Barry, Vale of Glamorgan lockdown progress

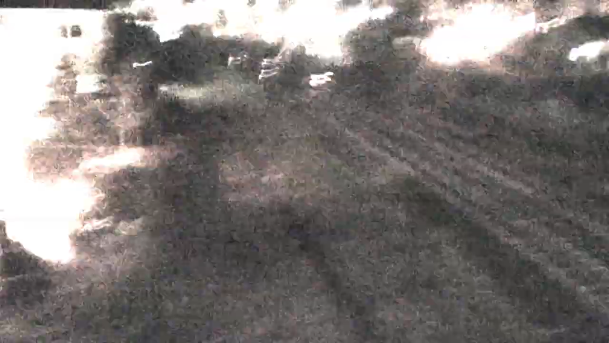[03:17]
I never caught the train coming in, seriously, never did. Oh, because when there's a train coming in, I think that is, I don't know which one that is.
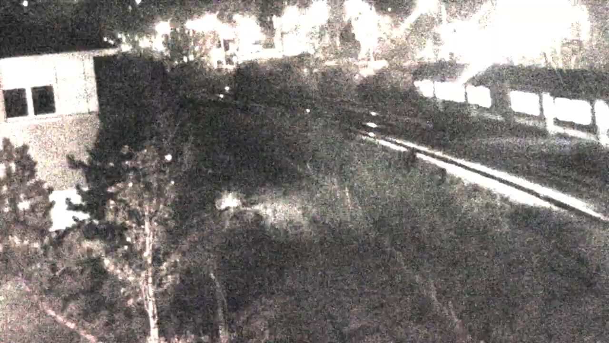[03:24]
That's Cardiff. Yep, that's Cardiff. Jesus. Yep, that is the first train I've seen since lockdown.
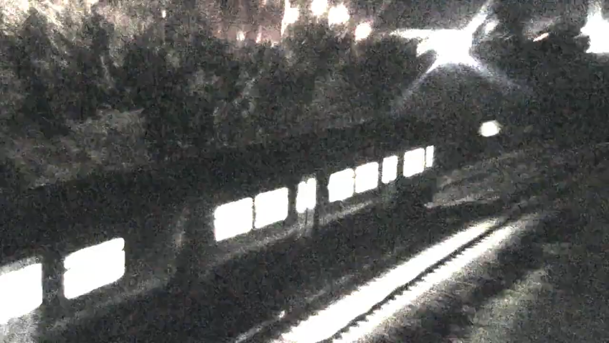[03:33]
So yeah, that's the first train that I ever actually seen in my life since lockdown. So okay, I've seen a few more, but that close as that was actually awesome.